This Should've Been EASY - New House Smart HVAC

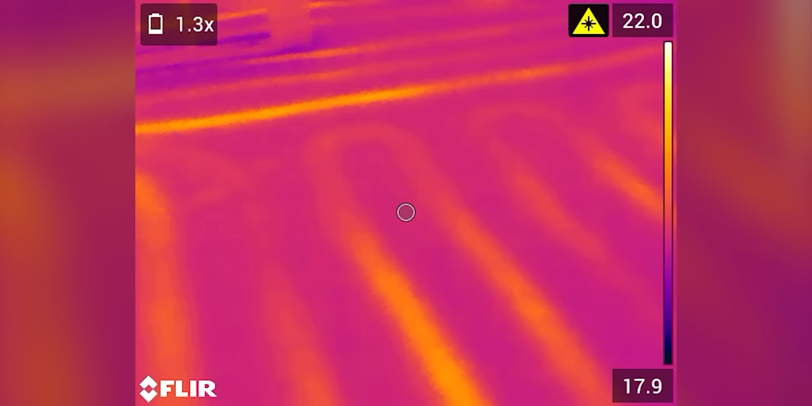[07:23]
We can tell exactly where they go.
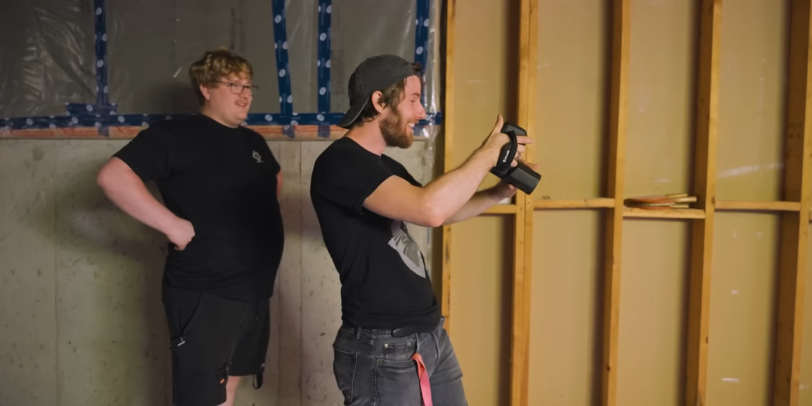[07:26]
Oh my God. This is amazing. It's almost like it was made for this purpose. I love it.
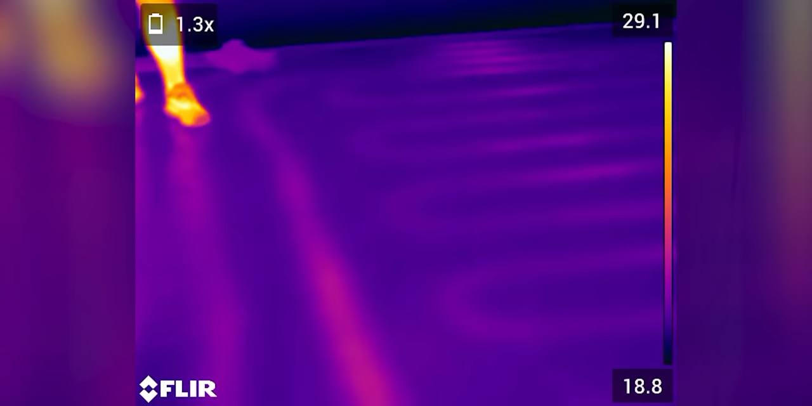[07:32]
So there it is. We've got four lines into the theater room.
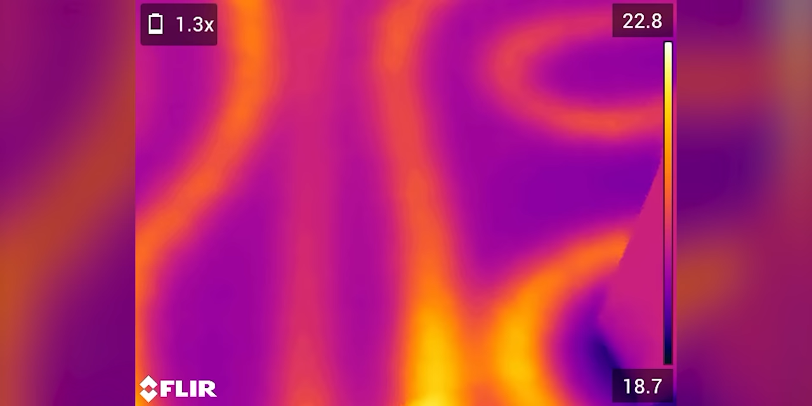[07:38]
Two of them carrying hot water in, two of them carrying cool water out.
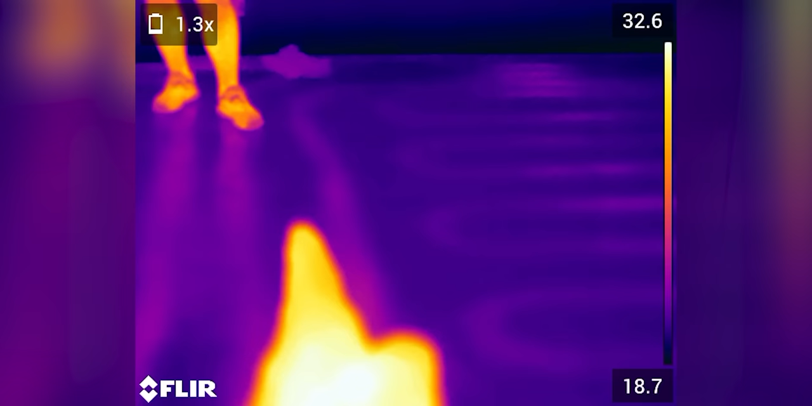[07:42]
So you can see there's this clear line dividing the theater room lines from.
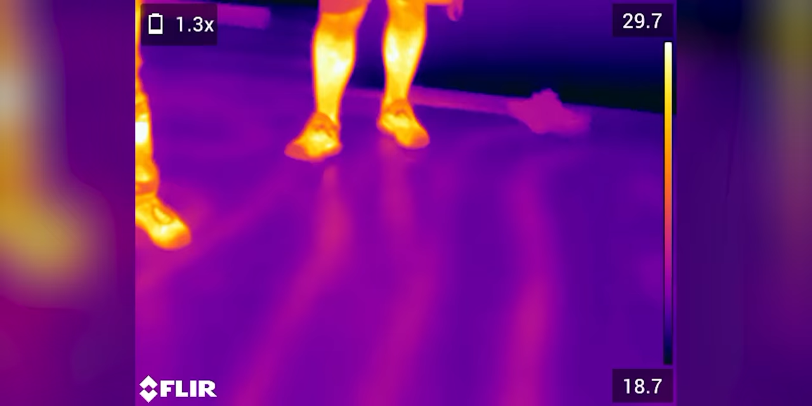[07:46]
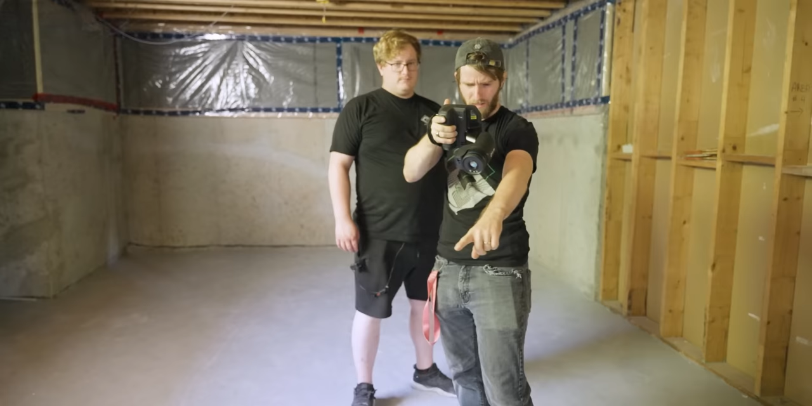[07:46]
Oh, here we go. It goes out here.
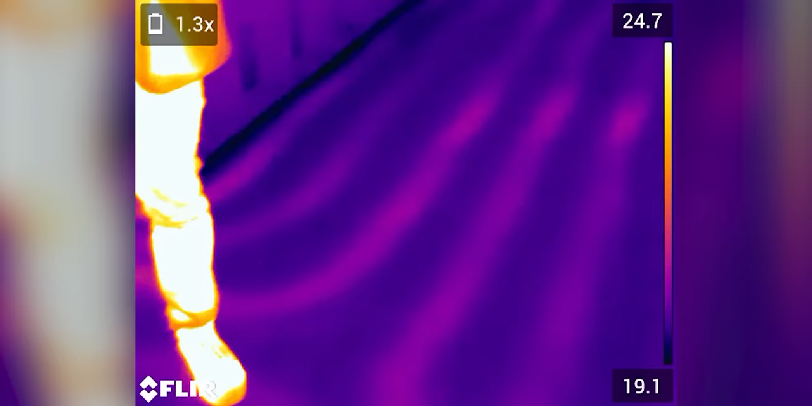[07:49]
So this room has four as well then.
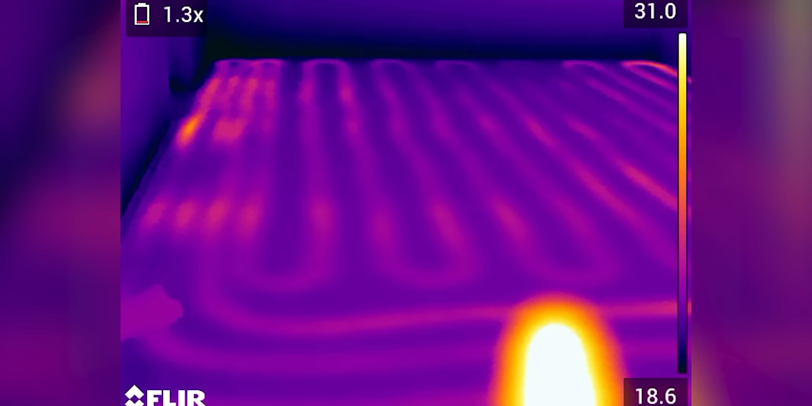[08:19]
So if you look here, this boy comes in and actually crosses over one of the other tubes at the end there. You see that? Yeah. So it comes in, it comes down here and is actually predominantly for this room that we're standing in. Meanwhile, this other one here, this guy right here goes all the way along the whole floor. Yeah.
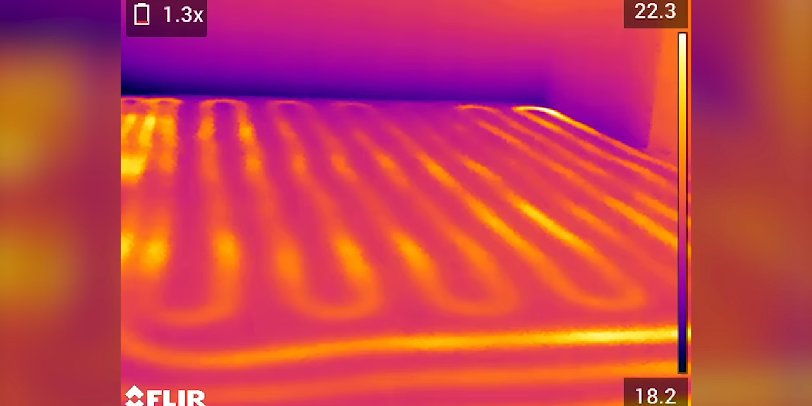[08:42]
So it's only that one edge of the room that would get any heating from this room's zone. So we could probably get away with it. Yeah. Because it wouldn't heat that room very much.